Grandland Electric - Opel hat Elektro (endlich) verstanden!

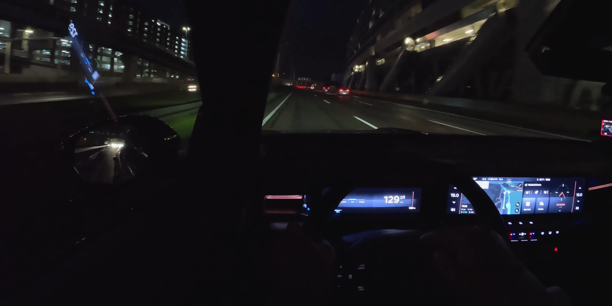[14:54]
Und das Fahrer-Info-Display vor mir kann man sich jetzt in verschiedenen Seiten anpassen. So ein bisschen wie ein Homescreen muss man sich das vorstellen. Und da kann ich dann hier sagen, ah ja, ich hätte gerne noch eine Seite mehr, wo dann bitte noch der Verbrauch ist.